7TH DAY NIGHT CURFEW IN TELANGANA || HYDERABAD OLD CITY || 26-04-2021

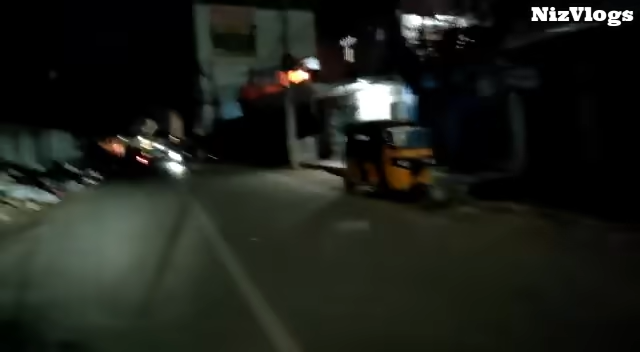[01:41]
हम क्याप्चर करें हैं, लेफ्ट सेड में देख सकते हैं, कच्रा हो इसी है, माजरत का हैं,
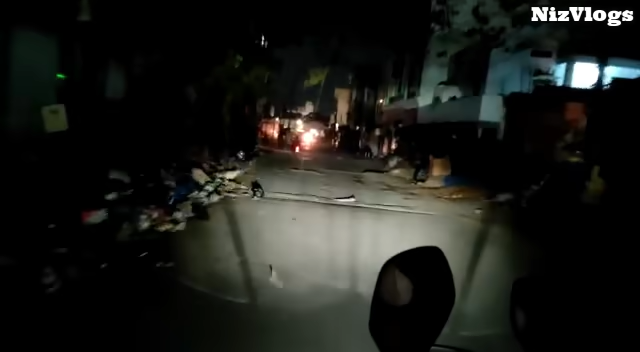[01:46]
एक खातुन कंप्लेंड करें क्या है, बोल सकते हैं,
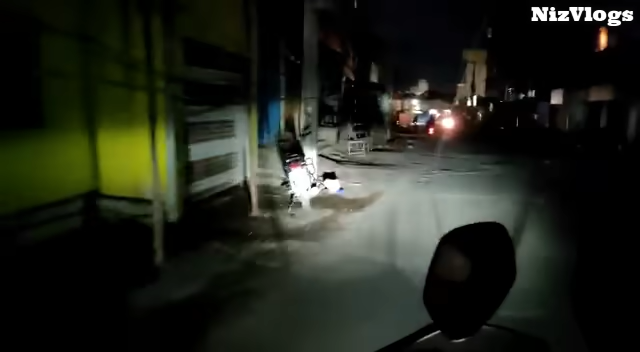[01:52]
बिलकुल, क्यूंकि जी है, जमसी वाले काम कर
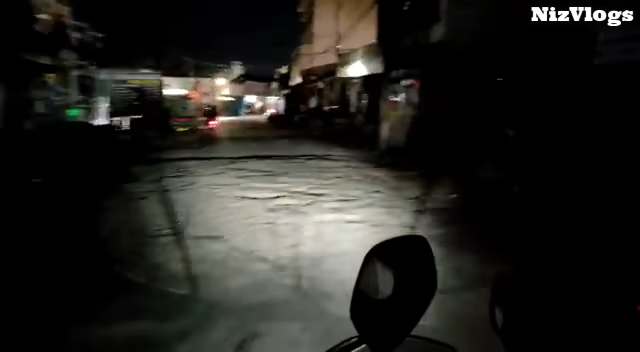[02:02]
है, लाइटें बहुत कम हैं, जिसकी वाइसे अंदेरा दिखेगा, उसके वास्ते ही माजरत का हैं, तो बोलिए आप लोग कैसा गुजरा आज का दिन, आप लोगों का उम्मीद है, अच्छा गुजरा होंगा, बहतरीन रोजा था हमारा, अच्छा सुकून से गुजर जारे रोजे, देख सकते हैं, मेडिकल खुली है, यहां पर भी, यह भी ओल्ड सिटी के गल्या है,
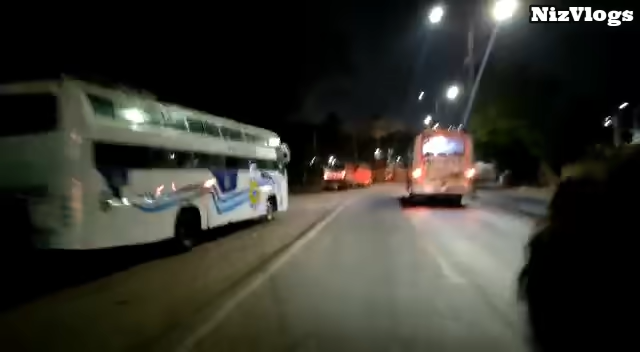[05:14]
खाल से प्रवेट है या गौवर्मेंट है समझ में नहीं आरा किया से एपी है एपी एस आर्टीसी दिख रही है हाँ बिलकुल आंदा प्रेश जारी है करनूल जारी शायद है यह नई ब्रीज बनाए है नई
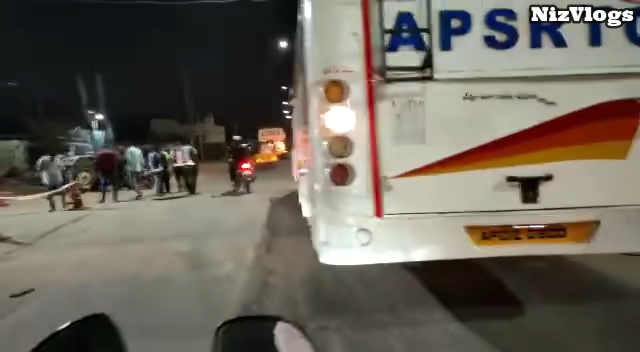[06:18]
में क्या है न थोड़ा रोट का काम चर रहा बोलके लोग ठेरे वे माशाला udahी इतनी रात को भी काम कर रहे हो जी लग्वाले रोड़ बना रहे है बहुत कोशिश कर रहे ह। सही है उनको भी शलूट करना बहुत जरूरी है हमनों अलग बात है कच्श्रा कच्षरा उठाने कहा से थोड़ा स्टाफ कम हो गयाने,
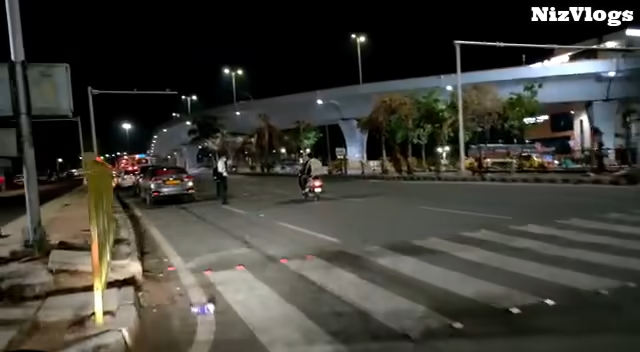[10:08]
बस थी है देख सकते हैं पूरा चौरस ता घुमा के देख लिए सिर्फ और सिर्फ लारिया हैं और कुछ भी नहीं है यह पूरा यह पूरा फिलप रहता था यह टम खचा खच रजी थी पब्लिक महभू नगर को जाने के आस ते जट
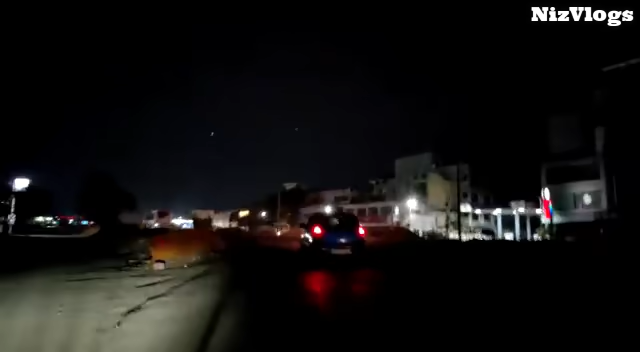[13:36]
दिना थे उस्ताद माशालला अरे रैट सेड में जाने का लिफ्ट सेड आगे उस्ताद रोड होगी अपन को रैट लेना था मगार लिफ्ट ले ले कोई बात नहीं ये सब्रोड है सब्रोड भी अच्छी खासी है कई